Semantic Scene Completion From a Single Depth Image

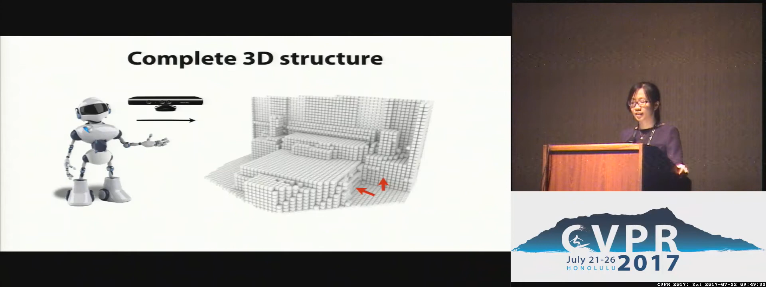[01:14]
At the same time, it is also important to understand the semantics of the environment,
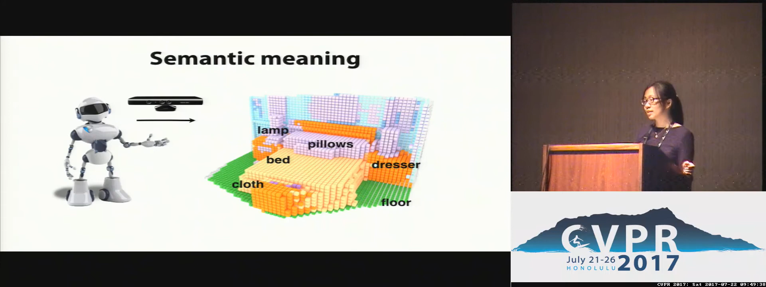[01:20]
because only with that information, the robot is able to put your clothes back to your dresser but not the trash can.
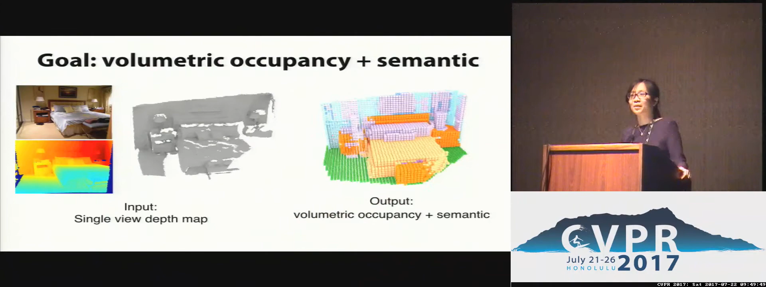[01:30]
So motivated by scenarios like this, the goal of our work is to simultaneously predict voxel occupancy and semantic labels from a single depth image. And we call this task semantics in completion.
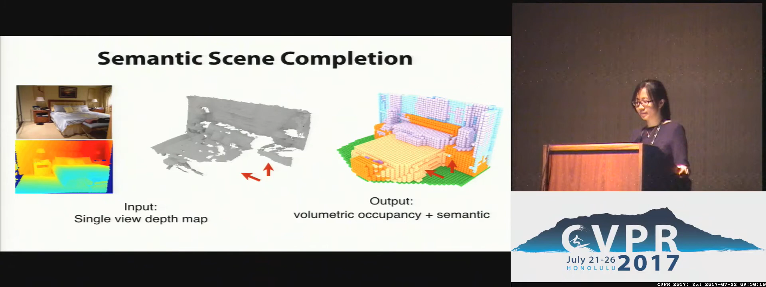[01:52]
We believe that this task is a fundamental building block for many vision and robotics applications that requires a joint understanding of geometry and semantics. So specifically, we define the problem as follow.
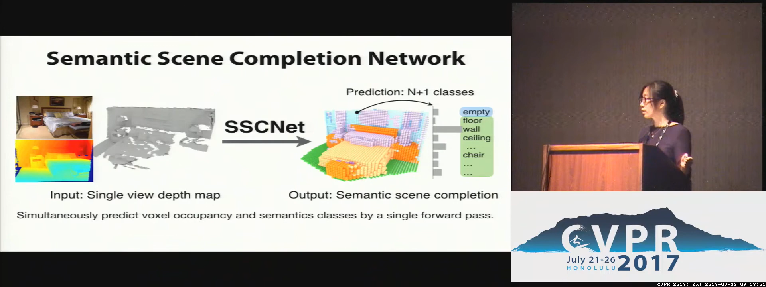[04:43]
which is either empty or occupied by one of the n-object classes. So in this way, the network can simultaneously predict voxel occupancy and their semantic classes by a single forward path.
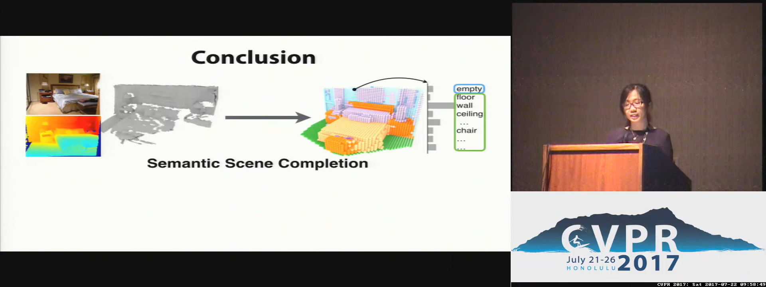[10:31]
So to sum up, in this paper, we introduced the task of semantic scene completion that simultaneously predicts voxel occupancy and semantic labels from a single depth image. And we tackle this problem by introducing a semantic scene completion network, SSCnet, and a large-scale synthetic scene data set, SoundCG, which together enables the end-to-end training for this task. And the code and data is already available online.
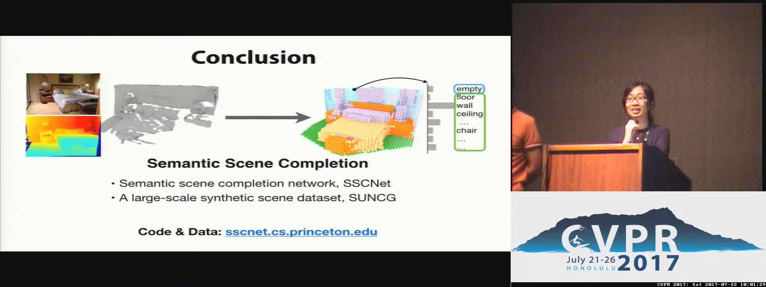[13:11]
Have you made any, have you made any attempts to use this on outdoor scene data? So the question is whether we can use this the same algorithm to outer data. So I would imagine it's hard. So first of all, is all the depth sensor we use, connect, they're only limited to indoor environment. The sensor itself doesn't work outdoor. And secondly, I would imagine the context information will be quite different. Like indoor is very structured, a structured environment. And there's a lot of context information we can leverage. But for outdoor, the context will be different.